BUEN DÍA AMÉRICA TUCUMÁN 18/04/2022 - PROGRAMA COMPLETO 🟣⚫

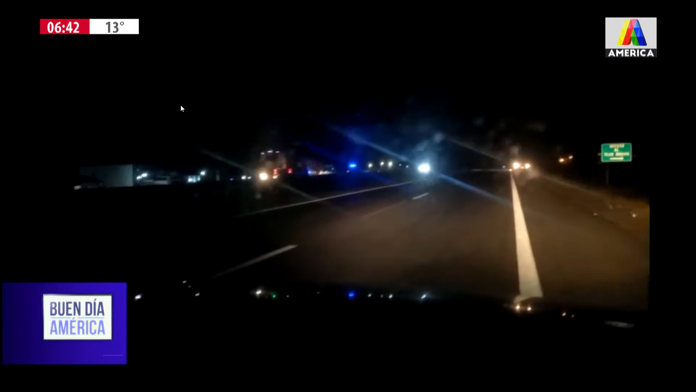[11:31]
Es precisamente en una de las intersecciones, la ruta 9, kilómetro 1310, ajá, es lo que estamos viendo, imágenes frente al country y los Nogales.
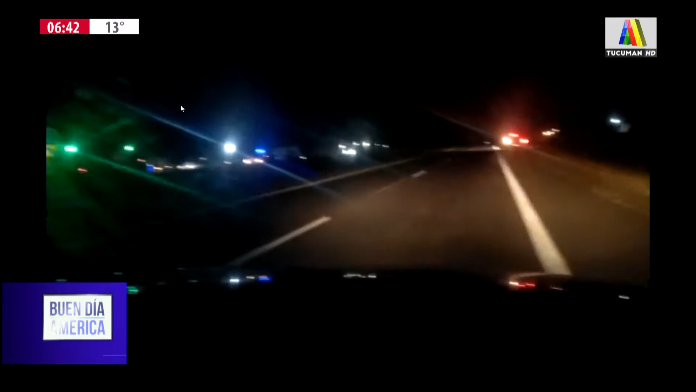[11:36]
Mirá vos. Y de acuerdo a lo que tenemos datos, fue entre un automóvil y una motocicleta este accidente.